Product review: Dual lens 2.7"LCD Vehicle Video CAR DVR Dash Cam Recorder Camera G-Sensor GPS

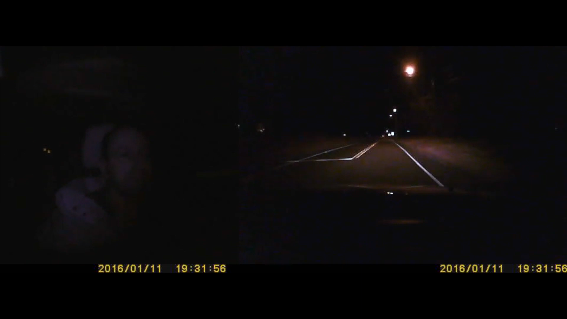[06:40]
Next up, we have our nighttime shot with both cameras running. As you can see inside, the LEDs will give you marginal light. You could sort of see my face, but versus the latter where you wouldn't see anything. I would say it does a average job. The front facing camera was actually kind of surprising here. It did really well when there's street lights and other vehicles around you. When the area was completely dark, it was getting kind of rough to see what was going on. But as far as the night vision goes in comparison to the other cameras that were reviewed, I would say this one is a little bit above average.